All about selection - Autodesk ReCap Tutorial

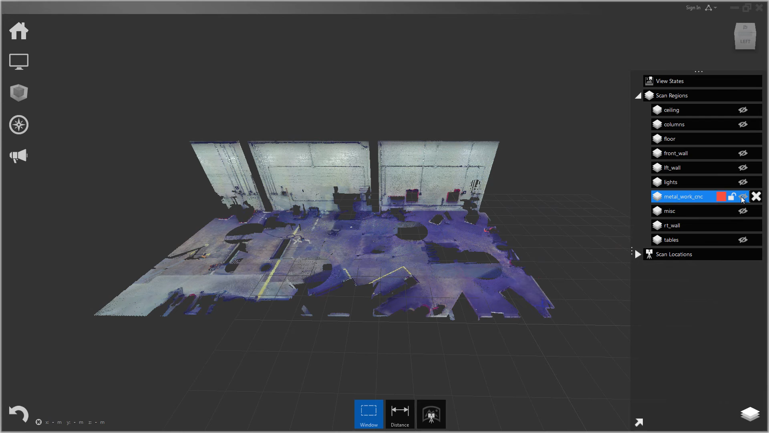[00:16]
So now let's go over doing some selections.
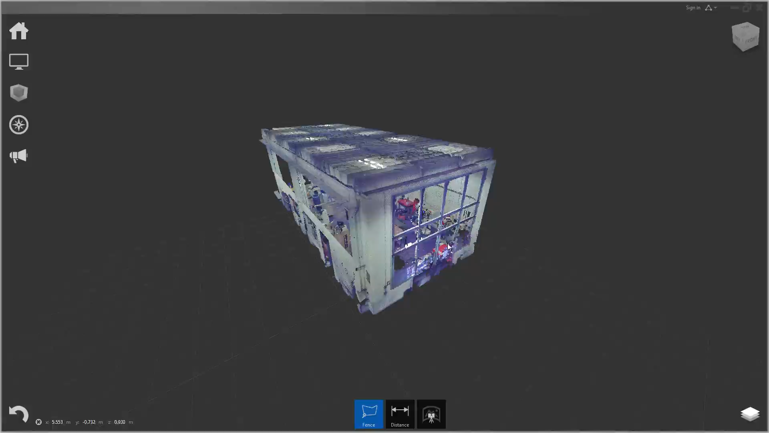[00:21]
Let's fly in here and we will select some objects.
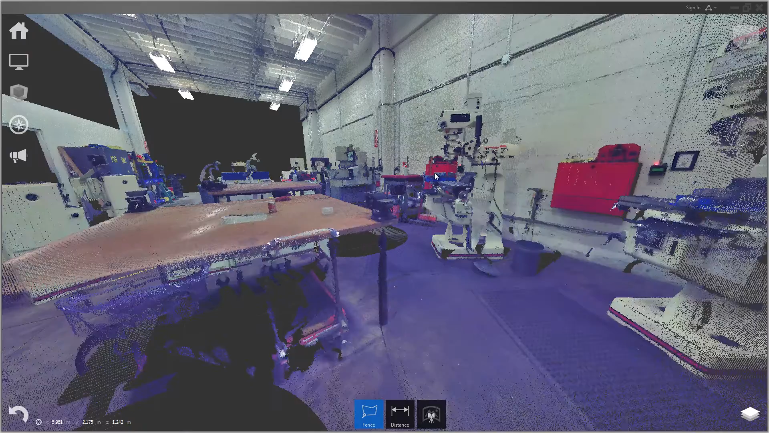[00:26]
So first thing at the bottom you'll see the selection window and you have three options.
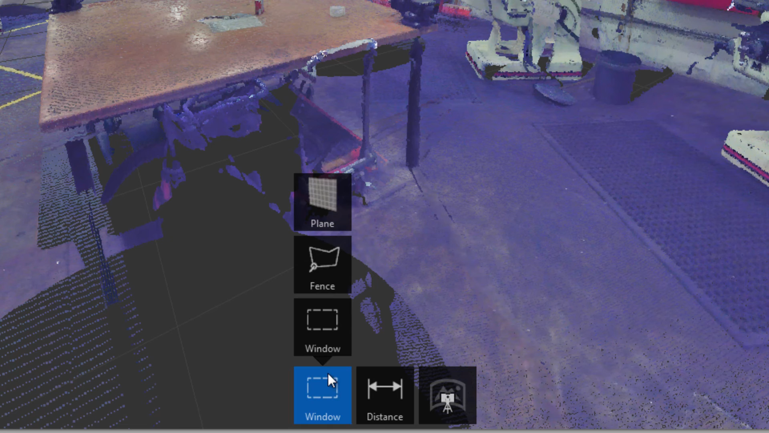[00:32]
You have window, fence, and plane. The rectangular window is the one selected by default.
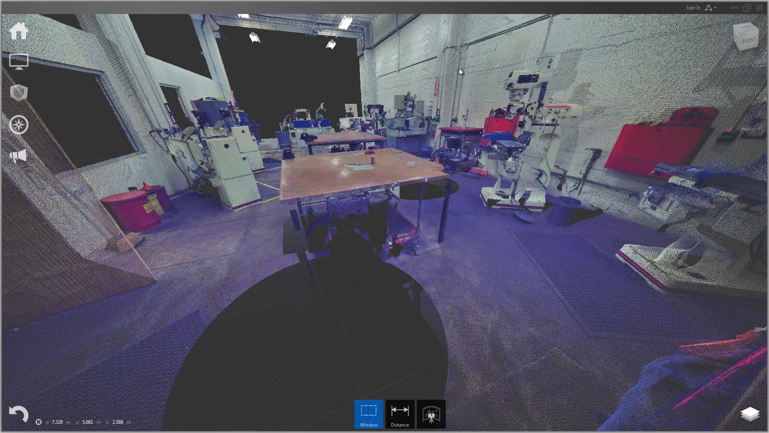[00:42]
And with left mouse and drag we can draw a rectangular window and select all the points within that window.
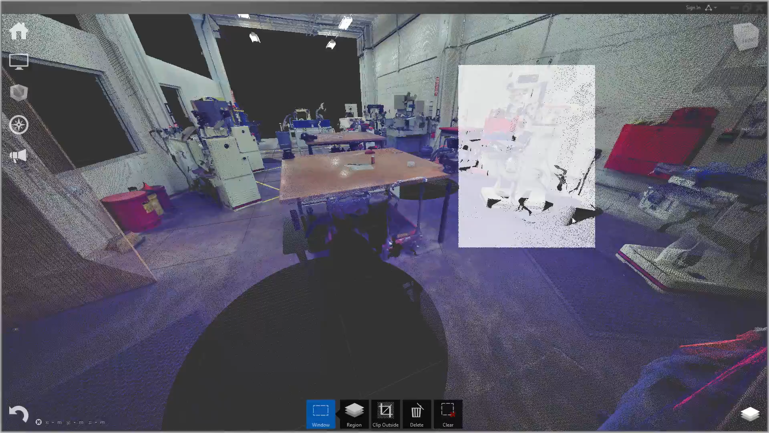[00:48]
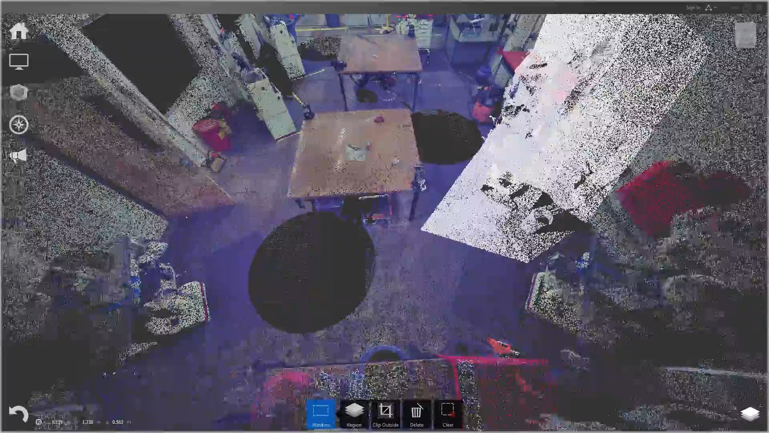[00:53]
So you can see it selected all the points inside the fence.
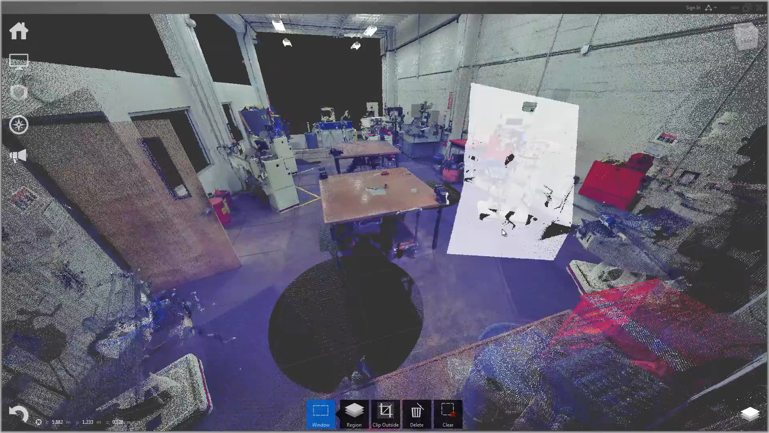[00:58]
So another thing you'll notice as with all the tools in ReCap is they're highly contextual with the menus that show up here in the bottom middle. So now that I have a selection, I have all of the tools that I would like to use with the selection show up on the bottom. So I can create a new region with those points, which we'll be doing later in this video. And I can clip the points inside or outside of my selected region or I can delete the points or I can just
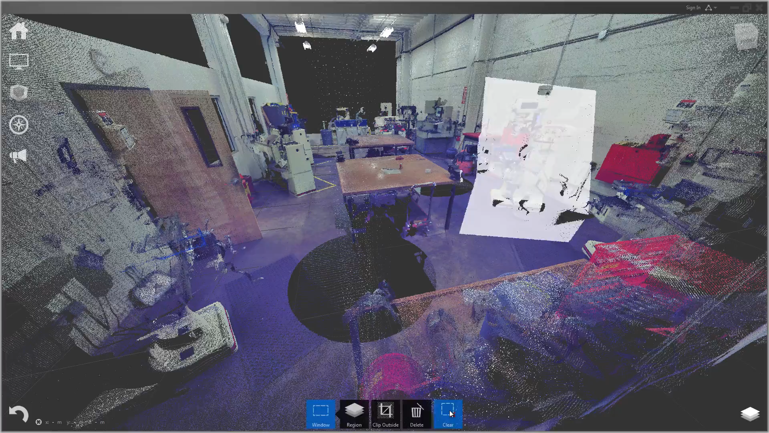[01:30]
click clear to go back to deselected. Or just press escape.
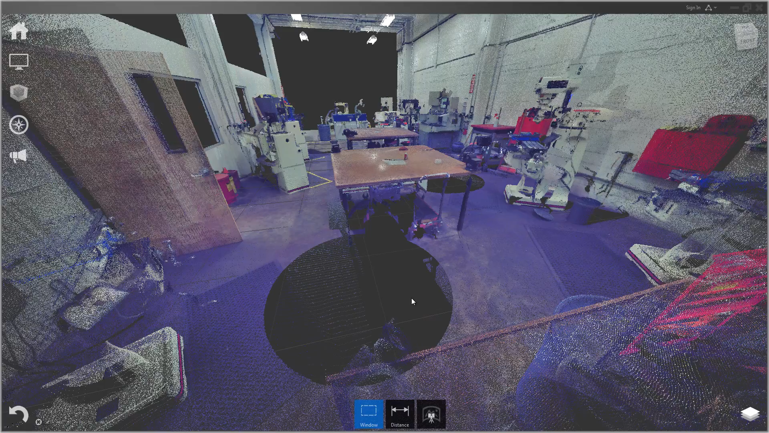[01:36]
The same idea for the fence. This is just a polygonal fence. So you can do the same thing. You can draw a fence and either double click or hit enter to finalize it.
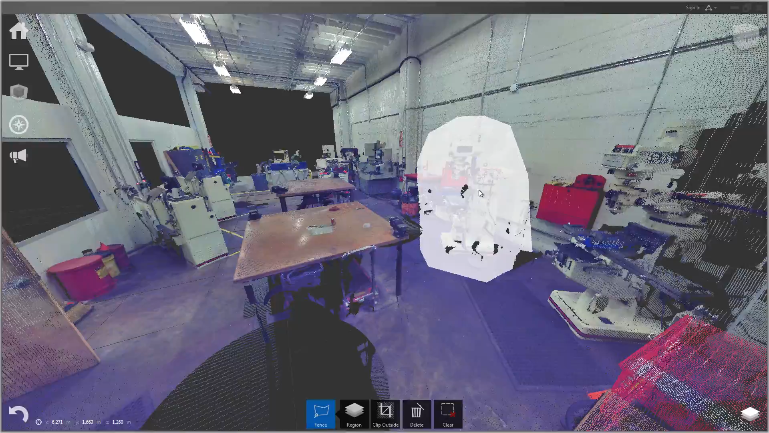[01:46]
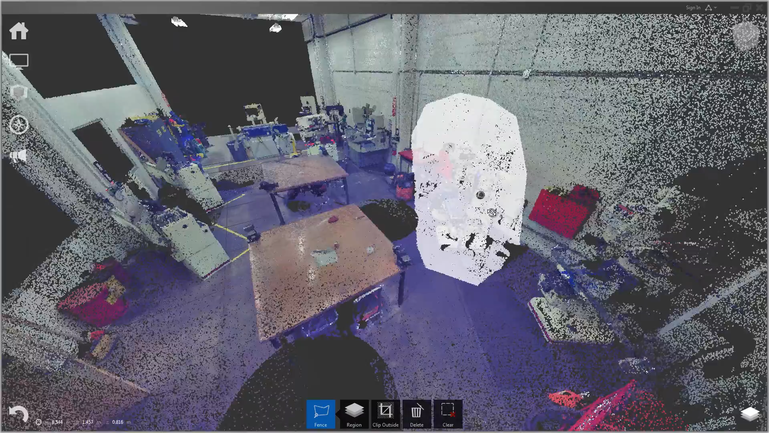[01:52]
So again, we've selected all those points inside that fence. So I'm going to hit escape and start over. And then the third tool is the plane tool, which has some intelligence to it.
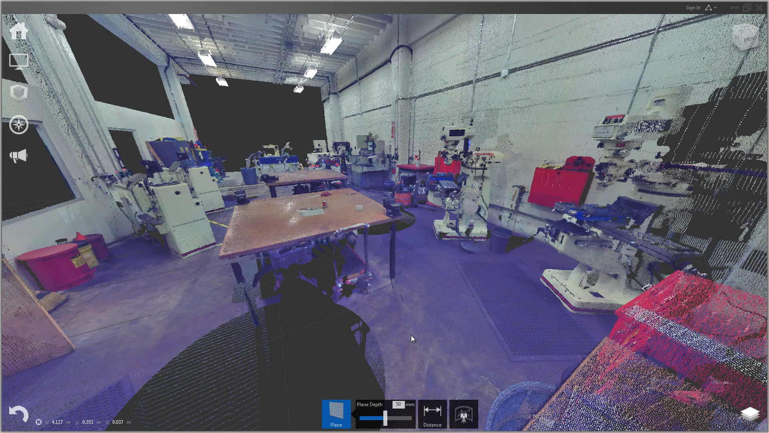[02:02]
And what I like to do is first go in with the plane tool and select the walls and floor around all the objects and assign those to different scan regions first. Then it makes it a lot easier to go in and select individual items that you might want to put in their own regions. So let's go ahead and do that.
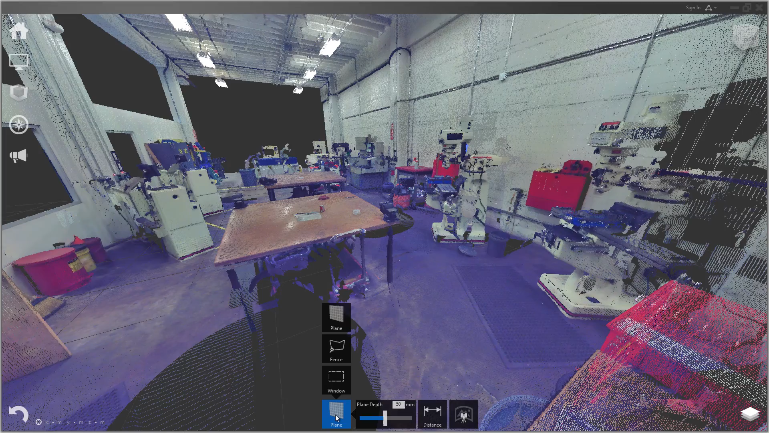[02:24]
So I have the plane tool selected and I'm going to select this right side wall. So let's select several points.
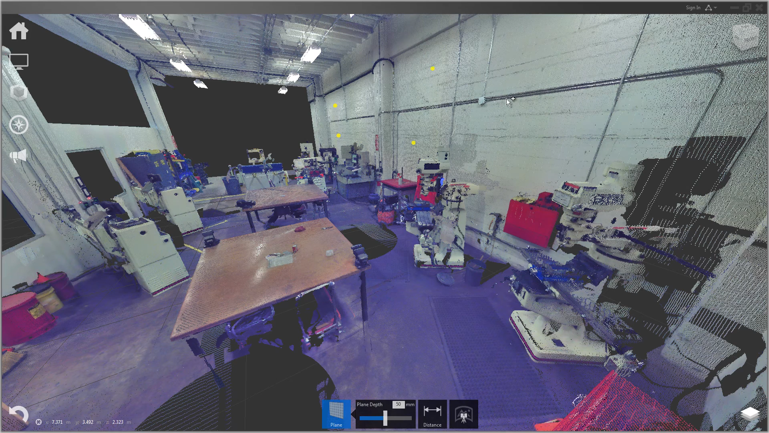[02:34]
And you don't need quite this many, but I like to have at least four points spread out on the plane I want it to select.
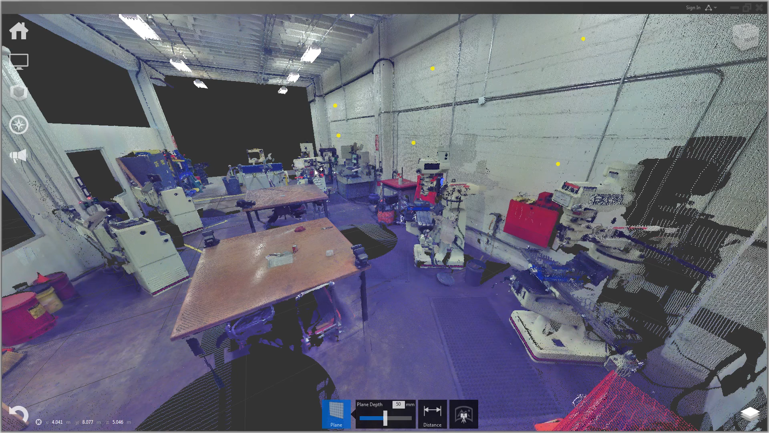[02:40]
And then hit enter.
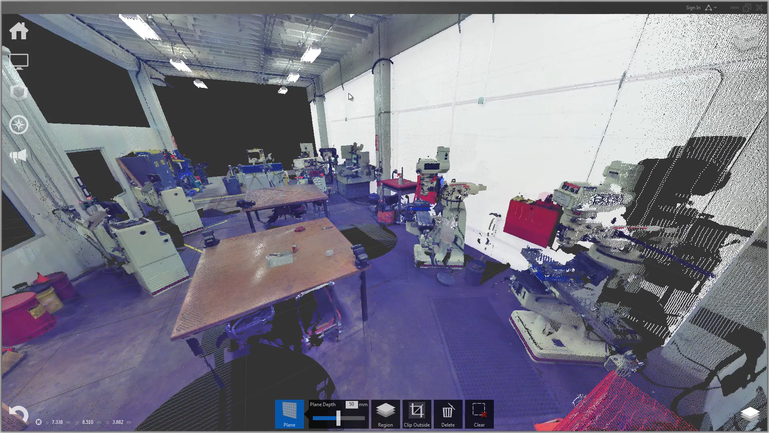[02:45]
And you see it turns white all these points on the wall. So there is an adjustment at the bottom.
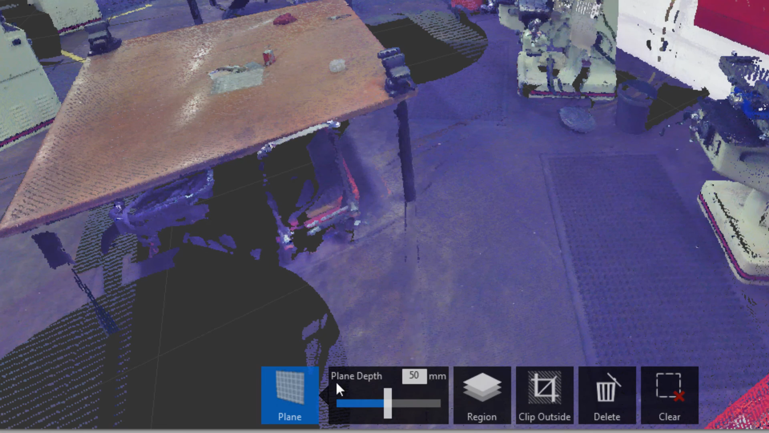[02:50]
You'll see called plane depth where you can make that search thicker or thinner. So it's set at 50 millimeters. We'll just leave it at that for this.
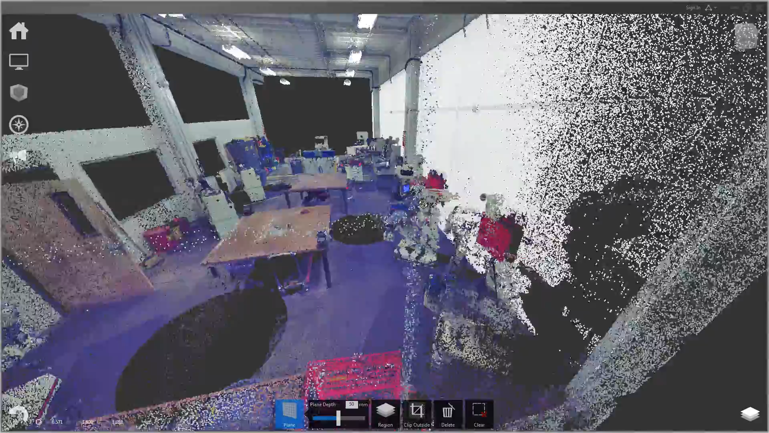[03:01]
It seems to be selecting the wall. But if you had a wall that was not perfectly flat,
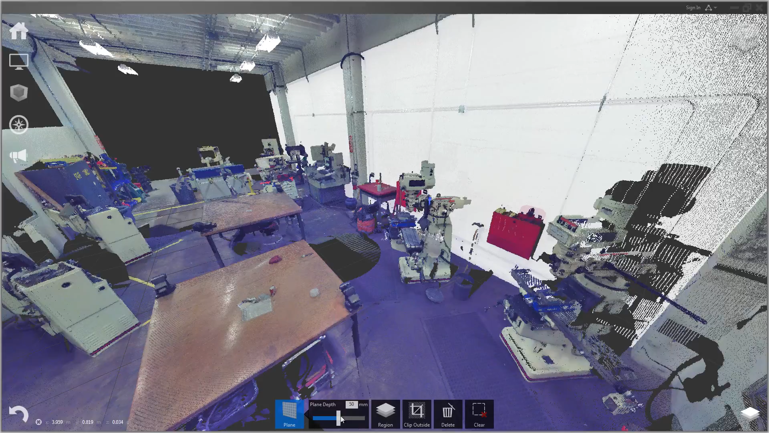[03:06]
you could up this value a bit and it would still select it.
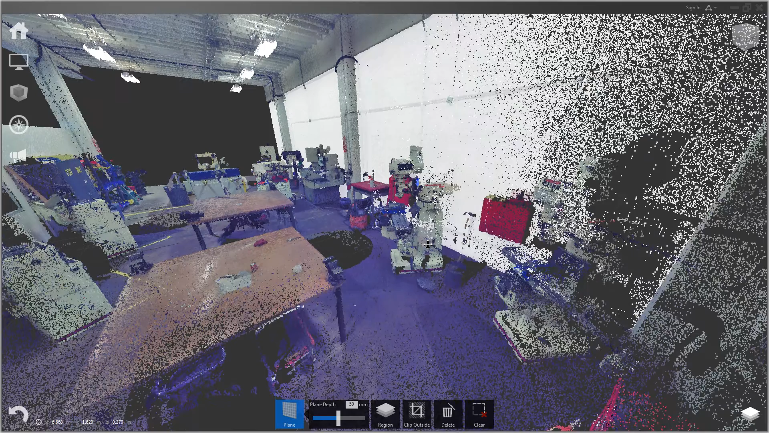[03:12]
So now that we have a wall selected, that brings us to scan regions. So what I want to do is create a new region. At the bottom you'll see this menu called region and I'll click new region.
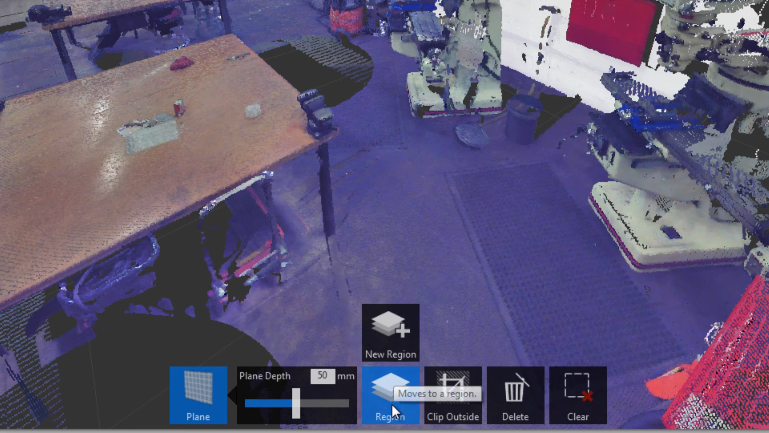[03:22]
Then I'll just name this right wall.
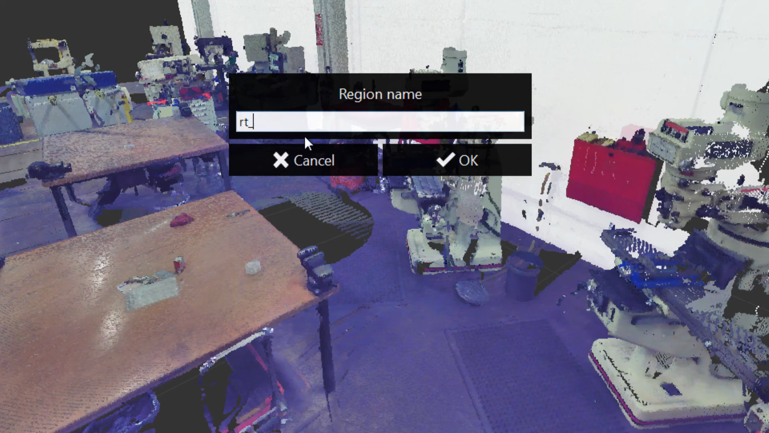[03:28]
OK.
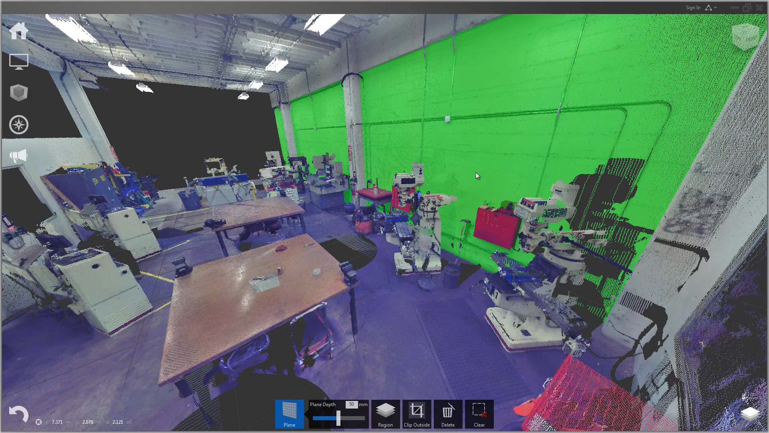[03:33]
And you see it has turned these points green. So in the bottom right hand corner, you'll see the project navigator.
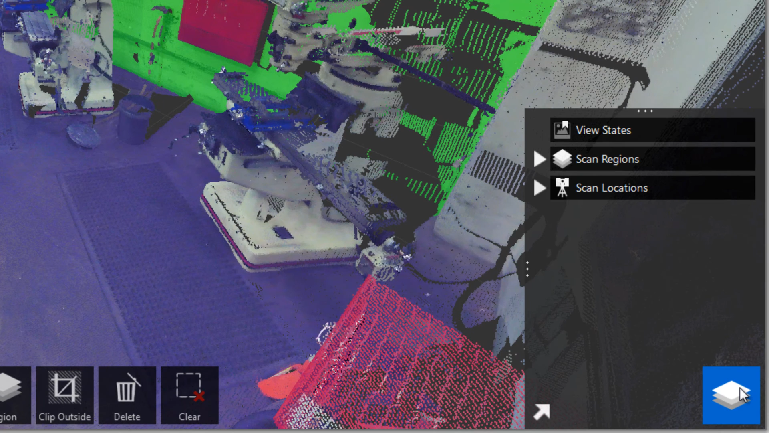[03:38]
And the project navigator contains view states where you can save different views of the scene and with different settings of the point clouds and recall those at any time. You're also going to see scan locations, which has the location of each scan in the scene.
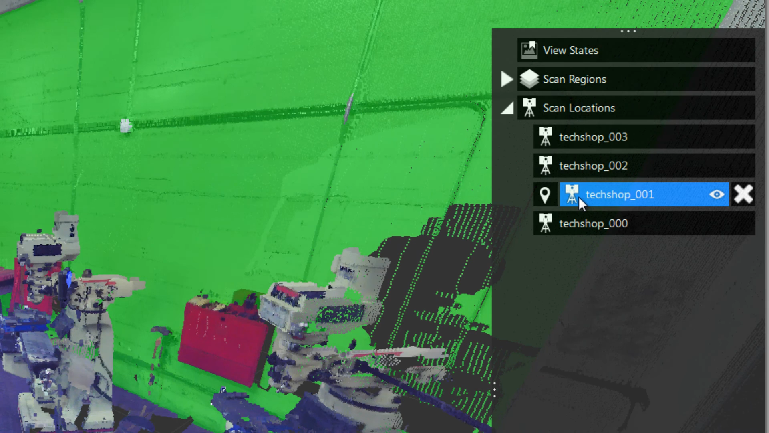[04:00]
And you turn the view on and off on those. From here and what we're going over now, of course, is scan regions.
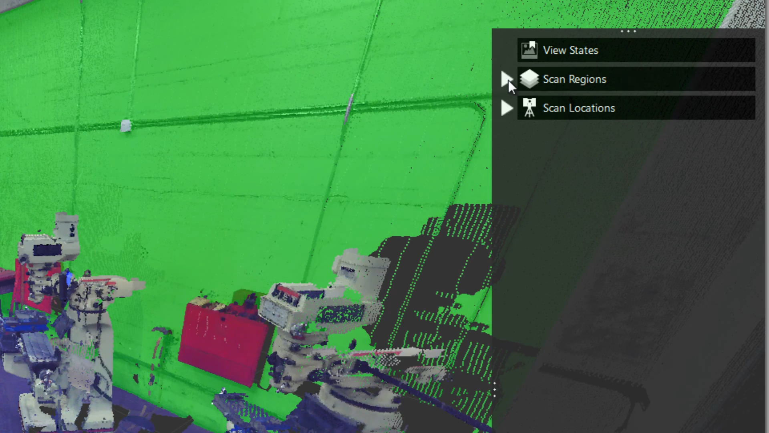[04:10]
So let's take a look inside there. And you'll see the region I just made, right wall, is in the list here.
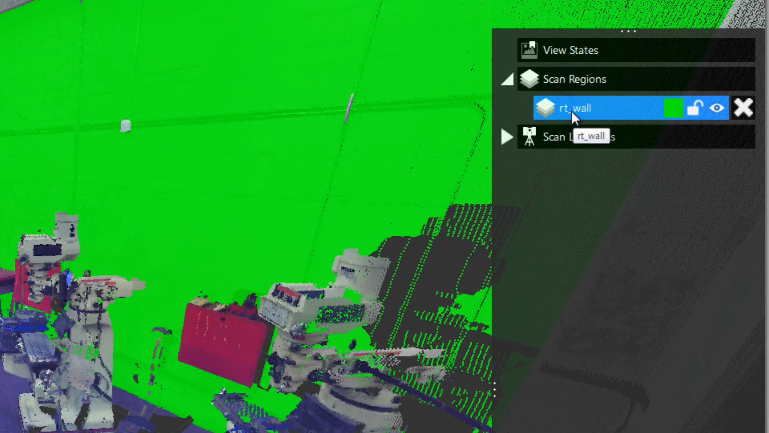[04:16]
And in here you can change the color. And this color only shows up on the points when you have that region selected. So once I deselect it will go back to the RGB color or whatever setting you have currently for the points.
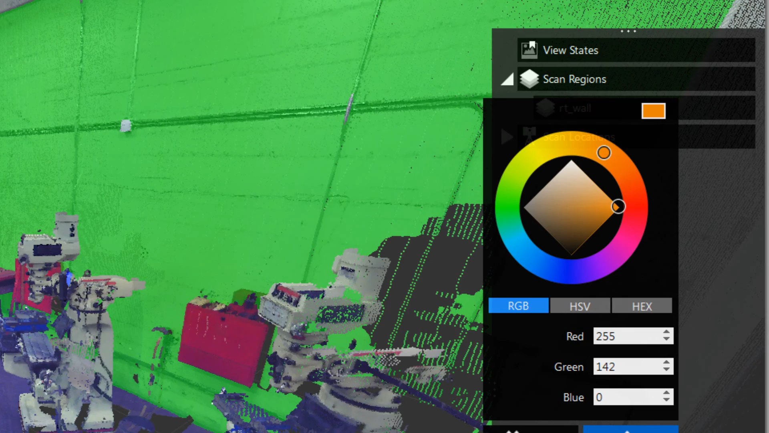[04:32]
So we'll make it orange. And you can also toggle on and off those points.